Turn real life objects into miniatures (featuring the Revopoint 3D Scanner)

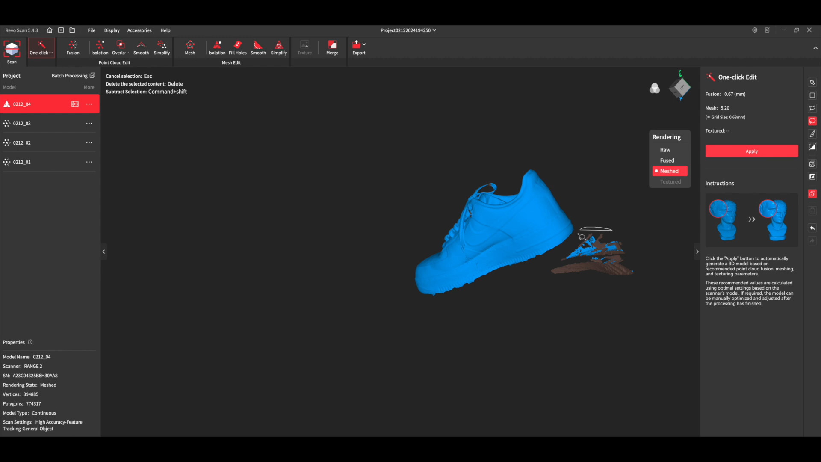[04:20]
I had a lot of that because I have a pretty messy studio. As you can see, there are also a few holes in this model.